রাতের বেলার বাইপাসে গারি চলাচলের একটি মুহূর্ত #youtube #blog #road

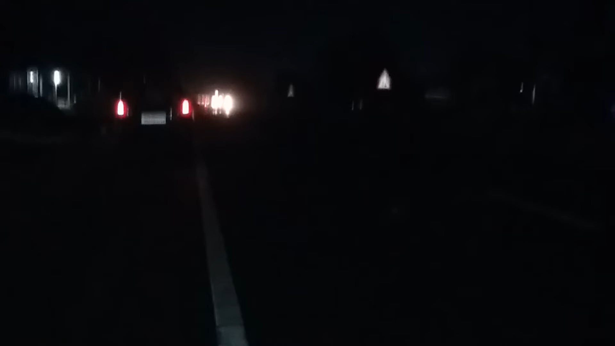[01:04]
এখন লাইটগুলি কত সুন্দর, রাত্রেবেলা কিভাবে বাইপাসে গাড়ি চলে দেখুন।